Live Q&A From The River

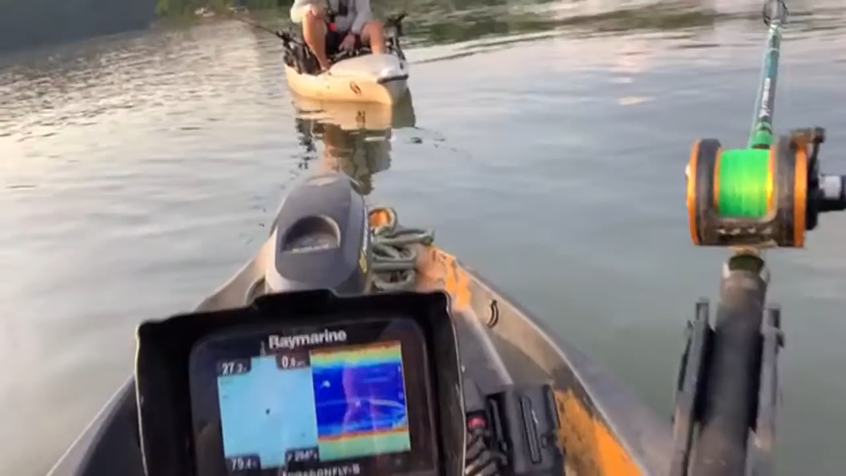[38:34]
We've got some fish here on the grass. You can see them coming up here to my baits. We're in this little trench.
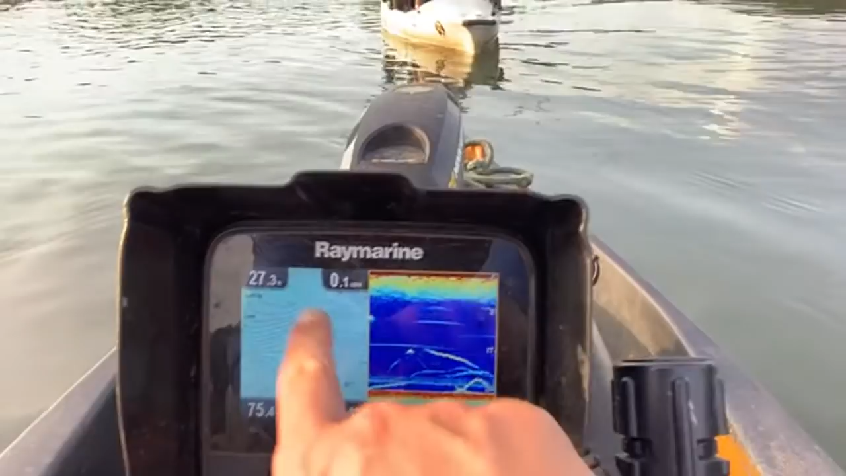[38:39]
There's an island over here, and we're 27 feet right here. Our water temps have really heated up, but there's something near our baits.
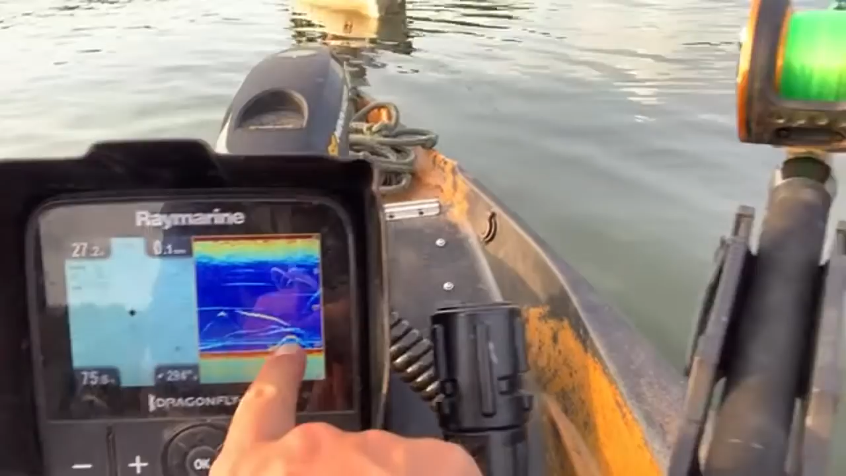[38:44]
My battery's dead, so I don't have a grow up. You ain't got a battery tonight? You don't need one. Hell with it. Overrated.